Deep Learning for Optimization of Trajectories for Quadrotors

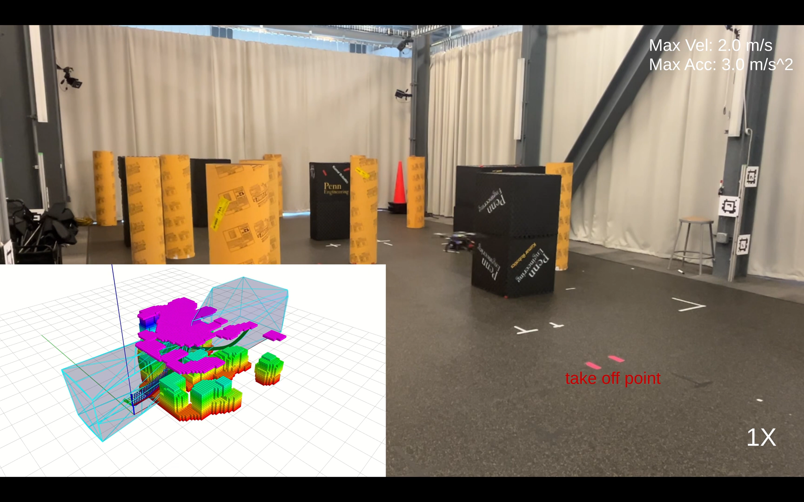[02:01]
As shown in the video, the robot takes off and navigates to the goal position with provided time allocation from the networks.